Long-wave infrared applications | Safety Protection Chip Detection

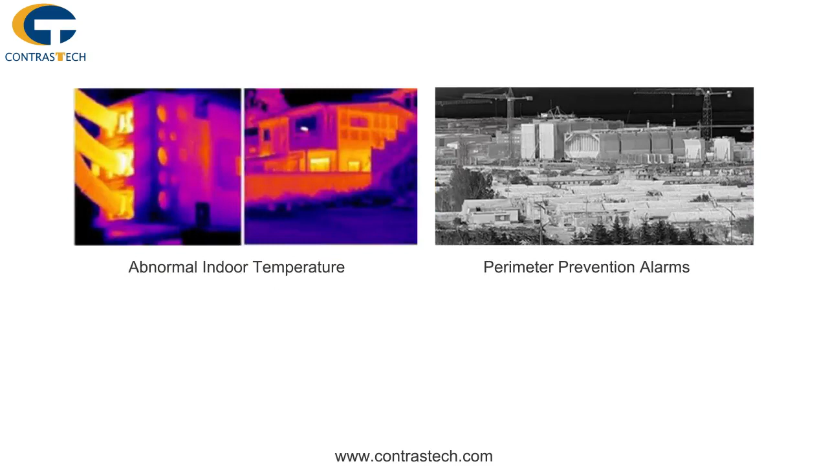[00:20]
LWIR camera can also be used for abnormal indoor temperature, perimeter prevention alarm, etc.
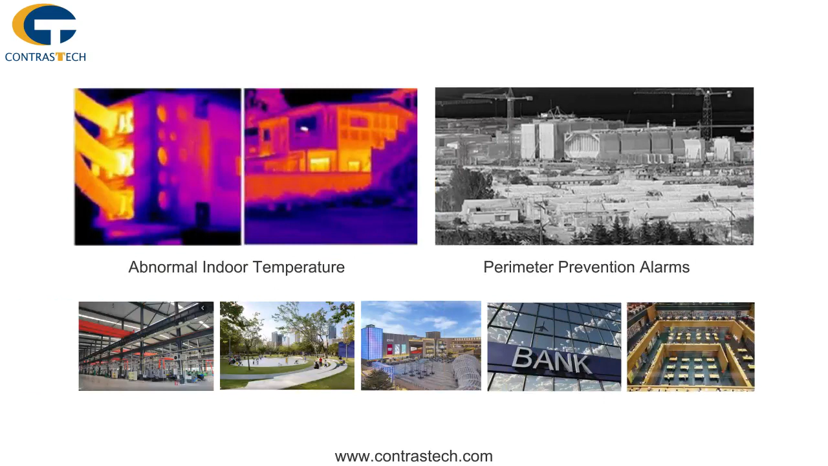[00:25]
such as factories, parks, shopping malls, banks, libraries, and other places.